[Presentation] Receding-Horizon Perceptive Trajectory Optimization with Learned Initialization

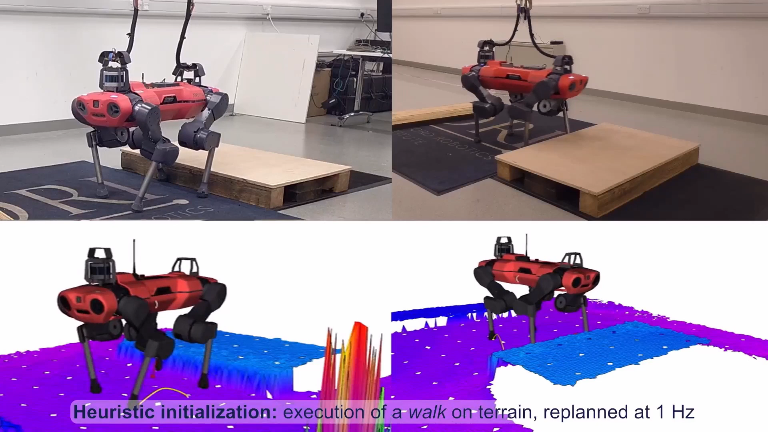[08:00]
Informed by perception, we are able to traverse uneven terrain.
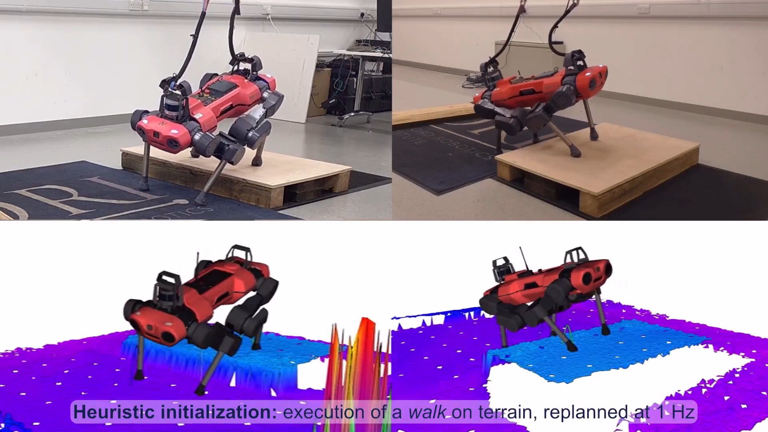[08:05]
The optimizer places footholds on the elevation map while using the cost map to keep them away from obstacles such as edges.
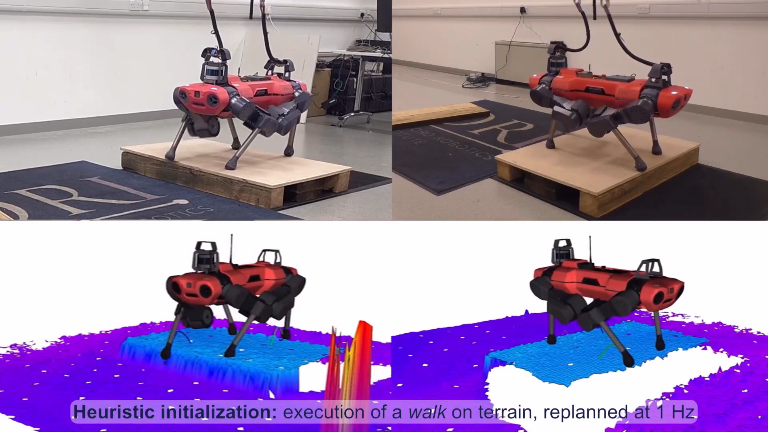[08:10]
The swing motion accounts for each step height, reducing the risk of collision between the shins and the terrain.
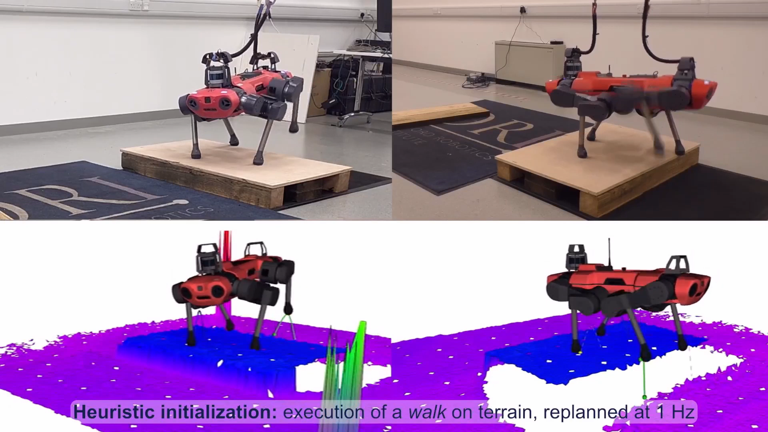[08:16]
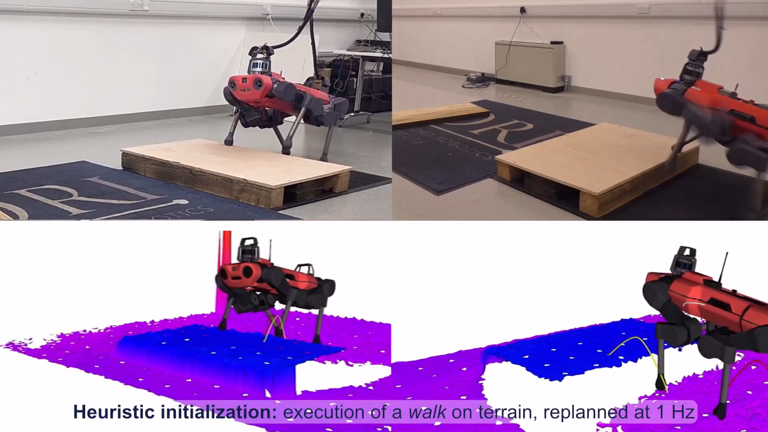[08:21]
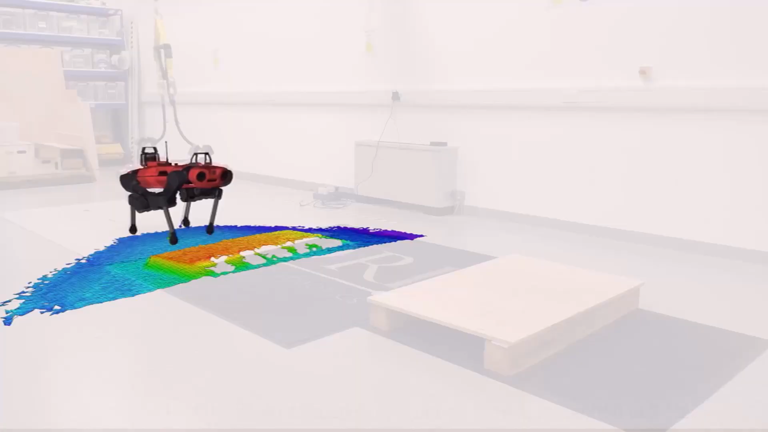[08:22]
In this video, the robot trots over the same terrain.
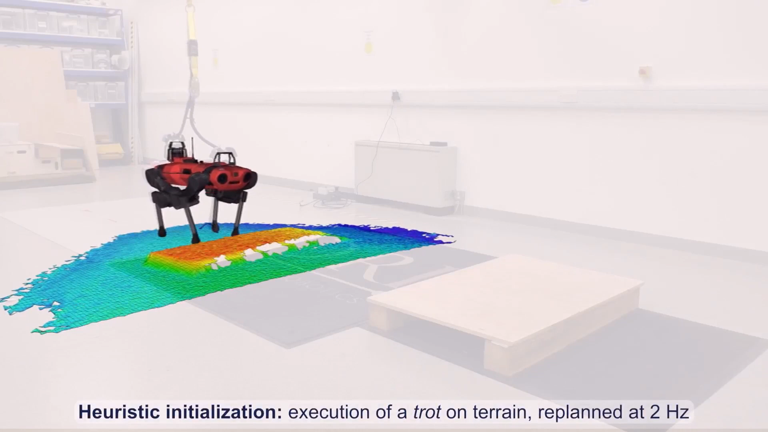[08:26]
This symmetric gate results in a less energetic motion of the base, which makes the solver converge faster.